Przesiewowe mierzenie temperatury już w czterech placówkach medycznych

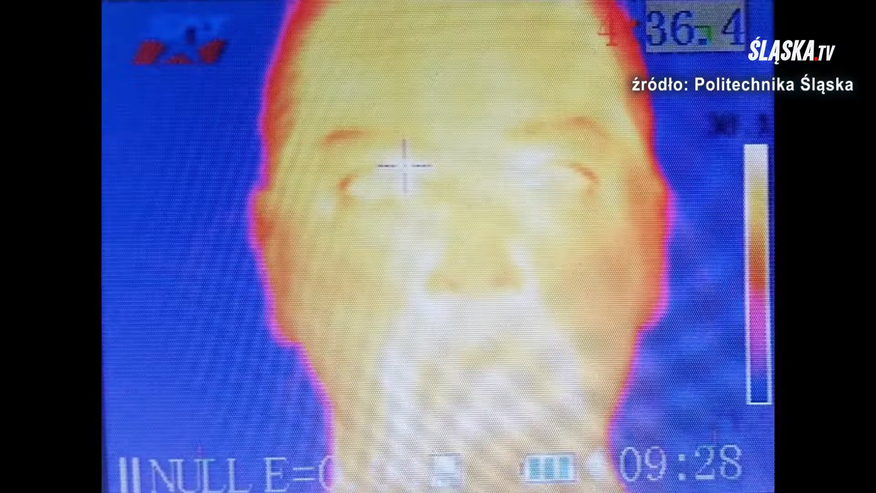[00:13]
z wykorzystaniem kamer termowizyjnych przygotowany i udostępniony przez naukowców z Politechniki Śląskiej.